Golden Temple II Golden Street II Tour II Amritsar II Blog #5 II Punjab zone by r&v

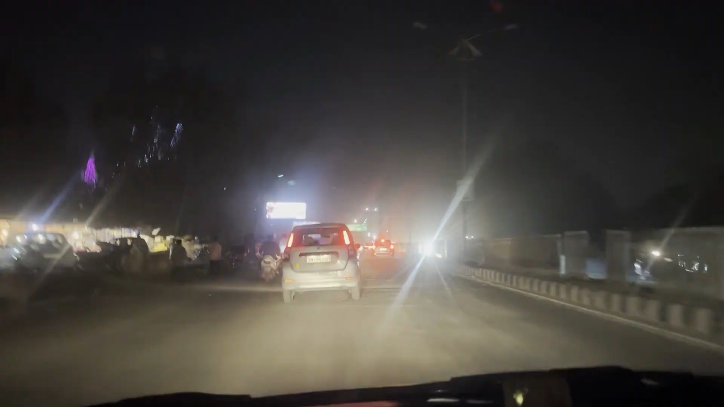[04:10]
ਥੋੜਾ ਜਿਹਾ ਰੋਕਣ ਲੱਗੇ ਆ ਆਹ ਦੇਖੋ ਜੀ ਆਹ ਦੇਖੋ ਪੂਰੀ ਪਿਆਰ
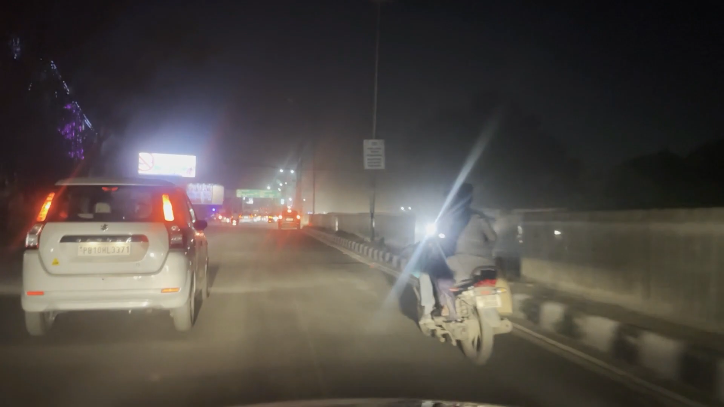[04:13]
ਮੁਹੱਬਤ ਚਿਪਕ ਚਿਪਕ ਕੇ ਜਾਇਆ ਜਾ ਰਿਹਾ ਦਰਅਸਲ ਨਾ ਸਾਡੇ ਨਹੀਂ
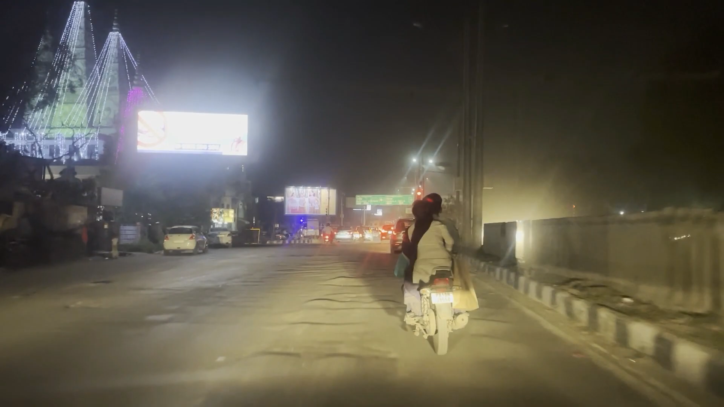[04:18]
ਨਹੀਂ ਮੱਚਣ ਵਾਲੀ ਕੋਈ ਗੱਲ ਨਹੀਂ ਆ ਸਾਡੇ ਸ਼ਹਿਰ ਲੁਧਿਆਣੇ ਦੇ ਵਿੱਚ ਨਾ ਸਾਰੇ ਕਿਤੇ ਕੰਸਟਰਕਸ਼ਨ ਦਾ ਕੰਮ ਚੱਲਦਾ ਪਿਆ
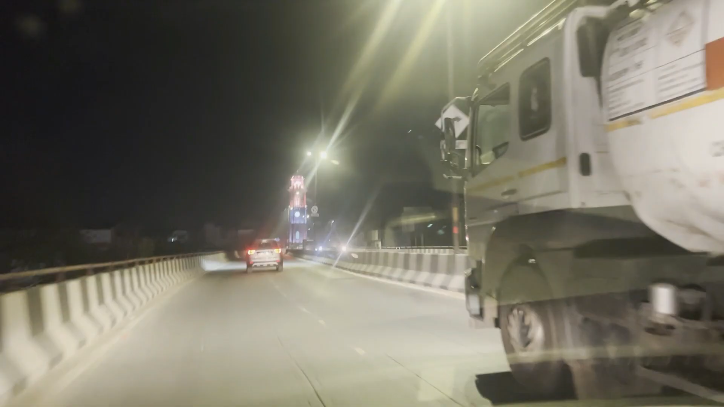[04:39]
ਆਪਾਂ ਪਹੁੰਚ ਚੁੱਕੇ ਹਾਂ ਜੀ ਜਗਰਾਓਂ ਪੁਲ
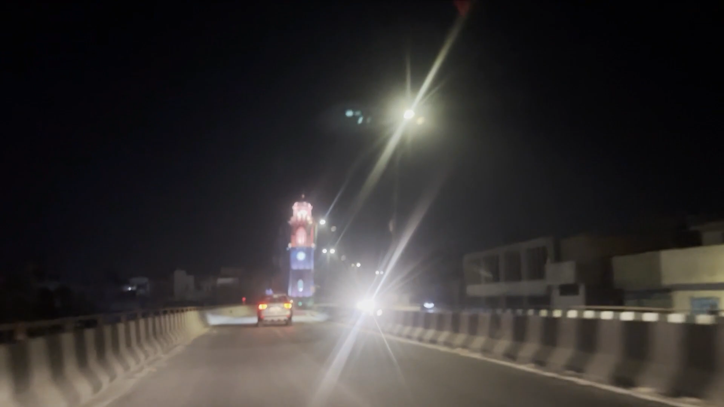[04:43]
ਸਾਡੇ ਸ਼ਹਿਰ ਦਾ ਕਲੌਕ ਟਾਵਰ ਜਿਹਦੇ ਕਰਕੇ ਇਸ ਸ਼ਹਿਰ ਦੀ ਪਹਿਚਾਣ ਆ ਇਹਨੂੰ ਘੰਟਾ
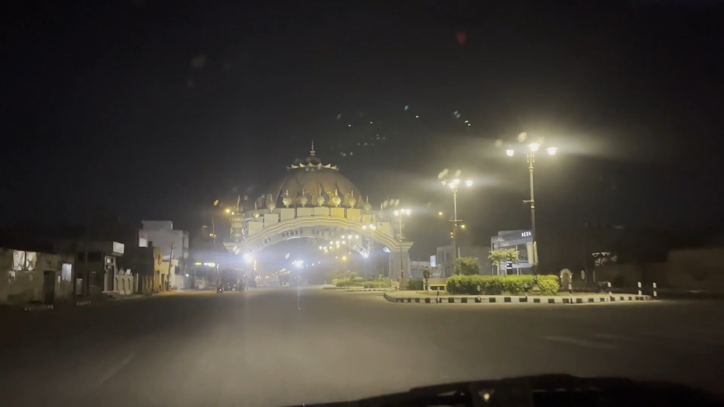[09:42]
ਚਲੋ ਜੀ ਲਓ ਜੀ, ਅੰਮ੍ਰਿਤਸਰ ਅਸੀਂ ਐਂਟਰ ਹੋਣ ਲੱਗੇ ਹਾਂ ਹੁਣ। ਫਾਈਨਲੀ ਗੋਲਡਨ ਗੇਟ ਵਿਦ ਲਾਈਟਿੰਗ, ਕੁੜੀਆਂ ਫੋਟੋਗ੍ਰਾਫੀ ਕਰਾ ਰਹੀਆਂ ਨੇ,